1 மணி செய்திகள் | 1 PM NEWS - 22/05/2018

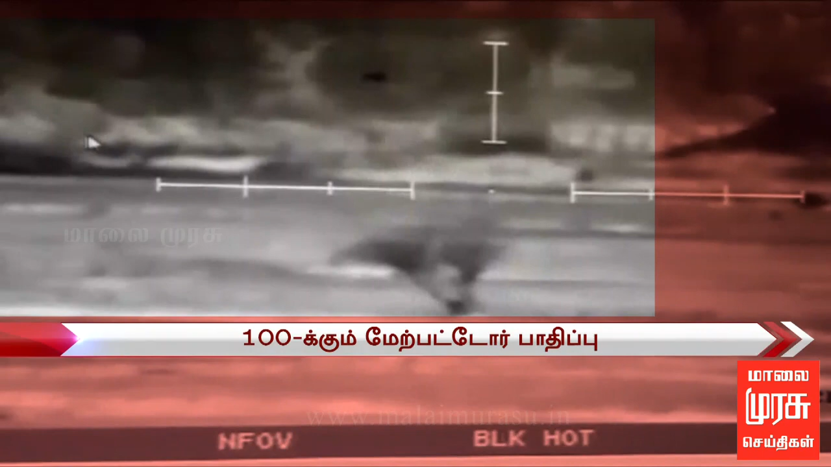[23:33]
இந்த நிலையில் ஜம்மு காஷ்மீர் மாநிலம் அர்னியா பகுதியில் பாகிஸ்தான் ராணுவம் அத்துமீறி நடத்திய தாக்குதலுக்கு இந்திய ராணுவத்தினரும் தக்க பதிலடி கொடுத்தனர்.